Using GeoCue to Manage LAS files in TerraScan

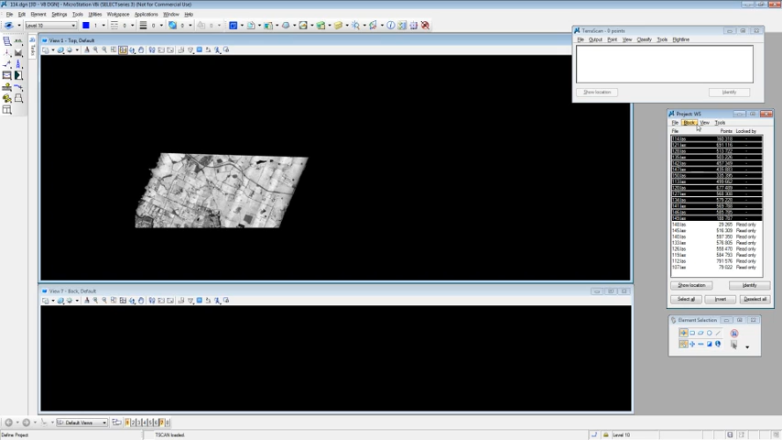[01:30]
So these are the blocks that I've launched out, and I'll just draw these boundaries in here, and then you can see where those are.
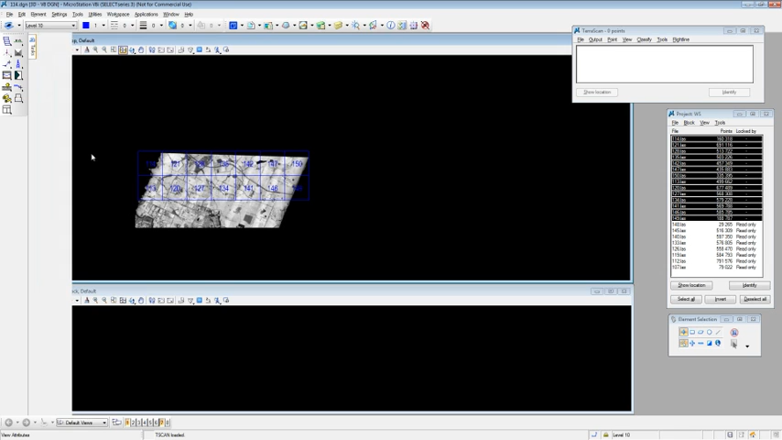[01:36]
So those are the same blocks that I selected over my GeoQ session,
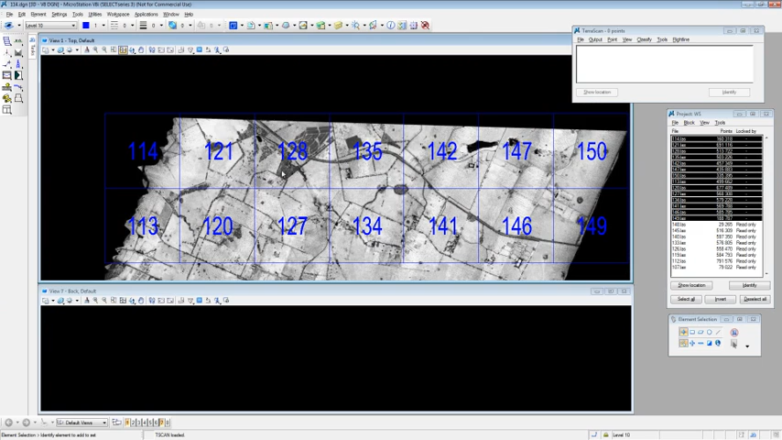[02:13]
So nothing major there other than, like I said, the images now actually load and come into the right location, where we had some issues with that in the past. So we close out of that, and it asks the user, where are things at,